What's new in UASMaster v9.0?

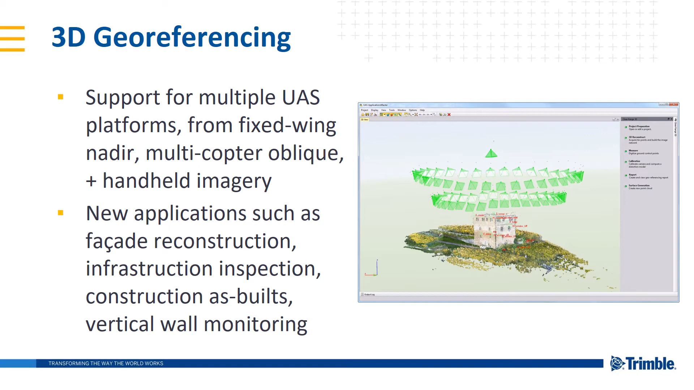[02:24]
This opens up a bunch of new applications such as sound reconstruction, infrastructure inspection, construction as-built, and vertical wall monitoring just to name a few. Along with the new enhancements is the dense point cloud reconstruction. This can create a point cloud from any UAS platform with a single image resolution supported up to 100 megapixel and an entire project size cumulative total of all the images up to 300 gigapixels.
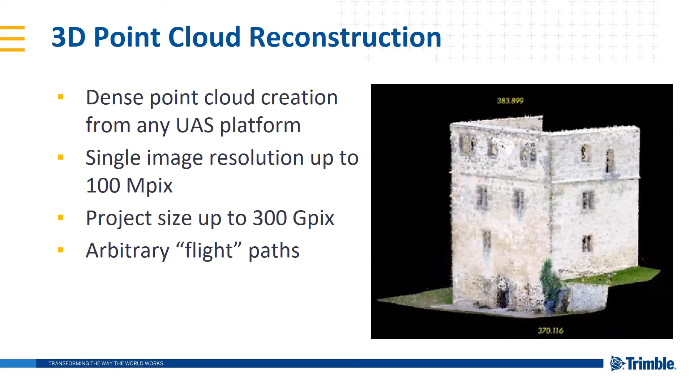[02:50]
Yes, there is such a thing as a gigapixel. This also supports arbitrary flight paths as well.
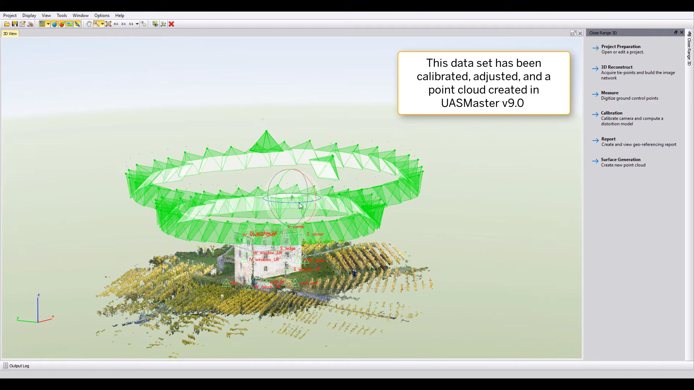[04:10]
you can see if we move around, we've got two primarily
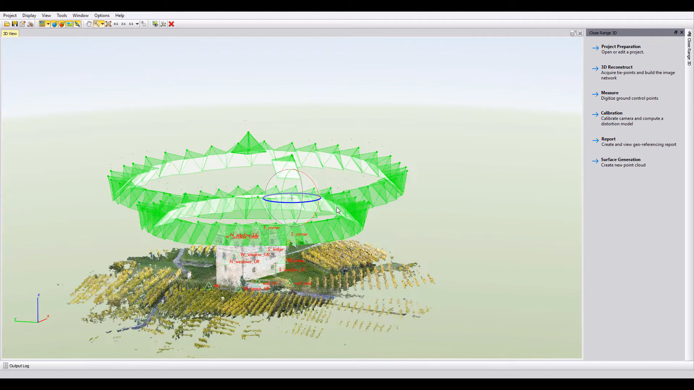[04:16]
circular patterns of data collection on this site. There's an old structure here with some agricultural fields, vegetation surrounding it, some pathways as well. To get a little bit more information as to what was going on in this project, you can go into the Edit, and this is the setup that at the first enhancement that I talked about setting up the UAS Project Editor.
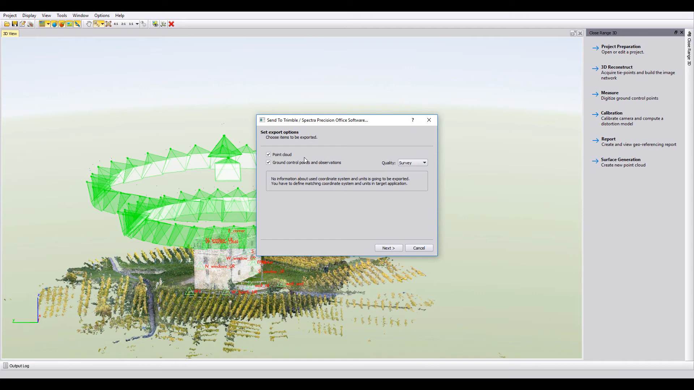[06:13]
So we can send point cloud information and GCPs over into TBC. I'll have both of those selected here. And I'll say next. It does some processing.